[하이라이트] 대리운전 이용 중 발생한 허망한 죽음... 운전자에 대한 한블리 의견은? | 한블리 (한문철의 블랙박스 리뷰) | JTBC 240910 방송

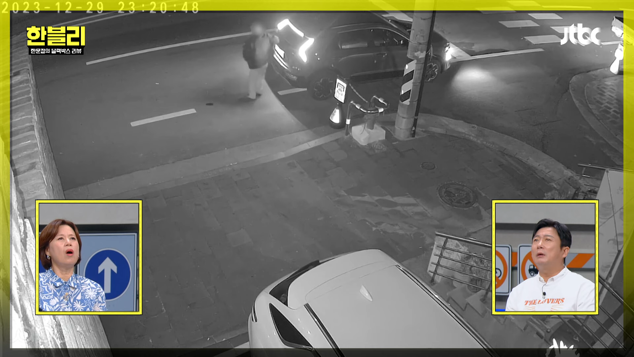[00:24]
어? 기대고 계셔. 아, 저기 기대. 아, 약 드셔. 근데 전진기 했을 때는 뒤에 뭐가 있어? 안 움직이시죠? 아, 어떡해.